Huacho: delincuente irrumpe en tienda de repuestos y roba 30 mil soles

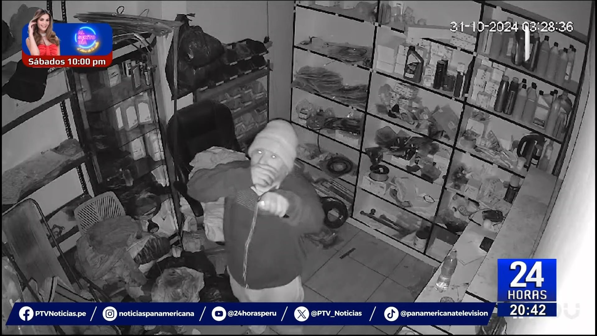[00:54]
Una vez al interior del local, el ladrón usa la linterna de su celular y empieza a rebuscar entre los estantes. De pronto encuentra el cajón donde se guarda el dinero y empieza a tomarlo y guardarlo en su bolsillo.